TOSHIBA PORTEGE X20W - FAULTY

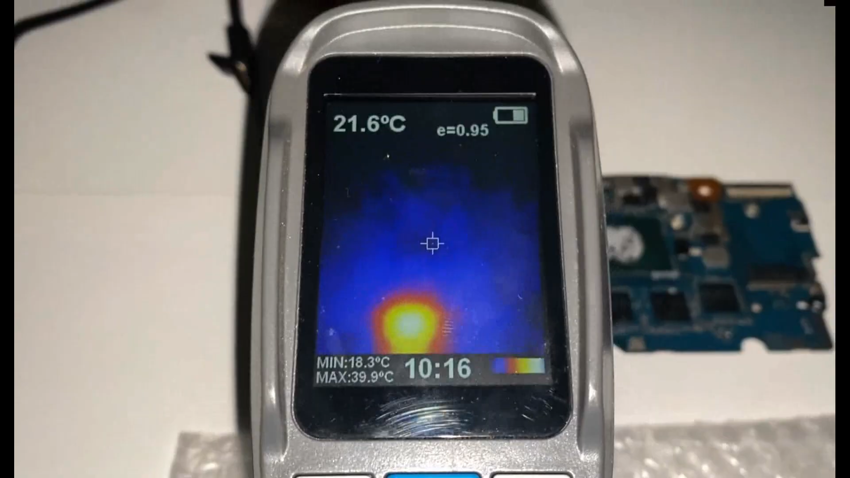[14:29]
On screen: spot 21.6°C, max 39.9°C, min 18.3°C
see that there is one distinct spot on the board that is heating up and when i look closer
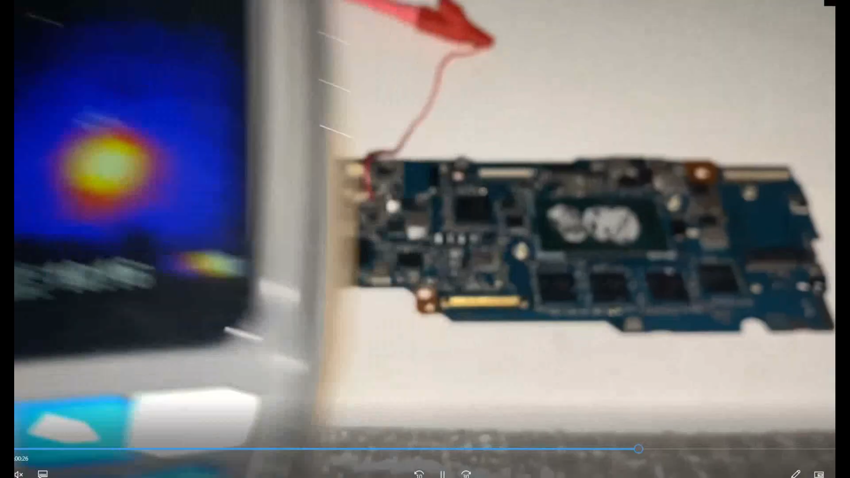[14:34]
at that that is the pd controller